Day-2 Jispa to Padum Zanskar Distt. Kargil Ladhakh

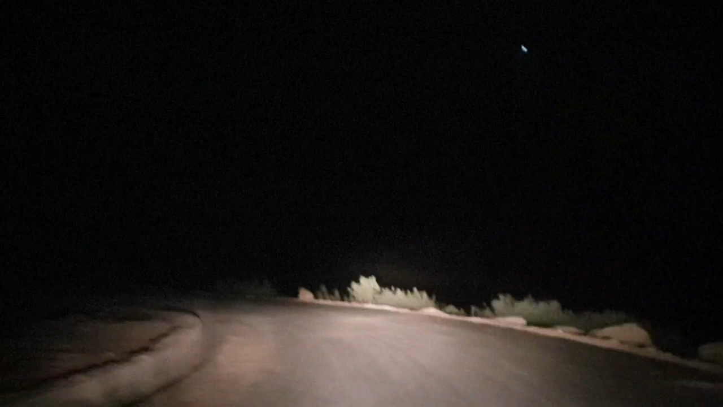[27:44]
लो जी, पक्की सड़क भी आ गई है, लगता है मंजिल ज़्यादा दूर नहीं है। हम जल्द ही पोडियम में पहुंच जाएंगे, जिसमें आप सुन